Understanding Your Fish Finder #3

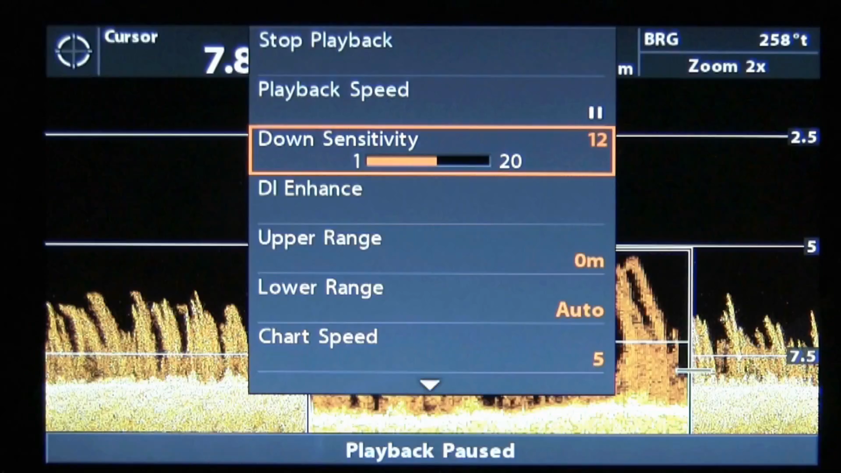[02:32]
although with down
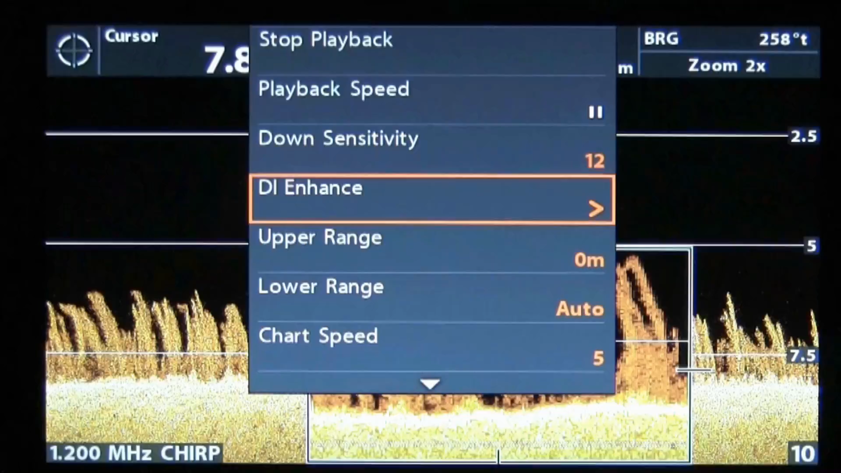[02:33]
imaging you have even more options by using the contrast and sharpness
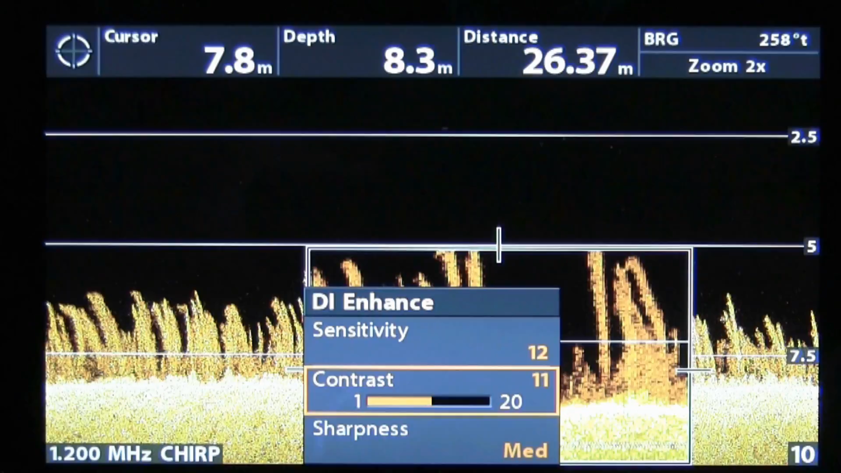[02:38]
On screen: depth 8.3 m
options you can create even better detail within your images